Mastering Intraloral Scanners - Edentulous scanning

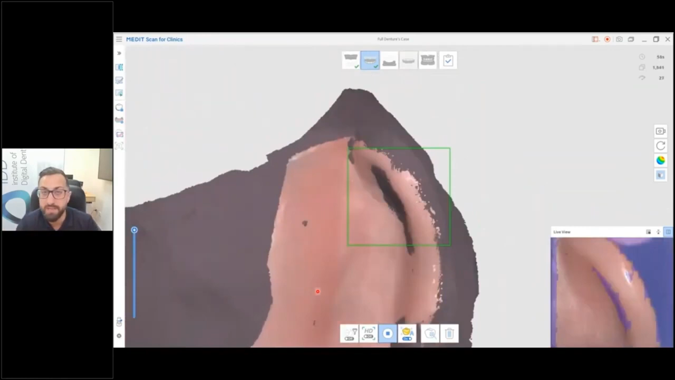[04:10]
And then you rotate across, and then you scan the the buckle, you scan all the teeth, you scan the occlusal, as you can see there.
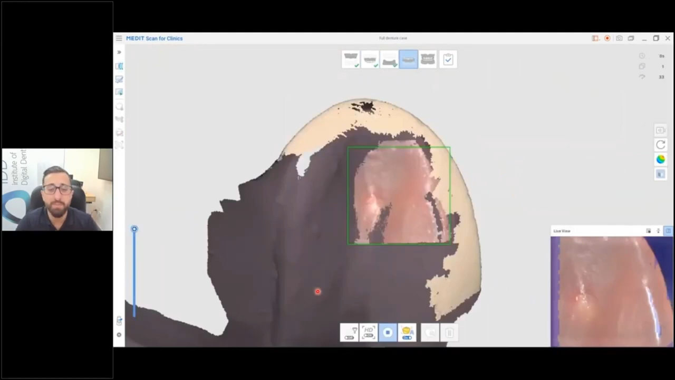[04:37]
This is the same example for the lower denture, scan the fitting surface first, rotate, start scanning some of those flanges.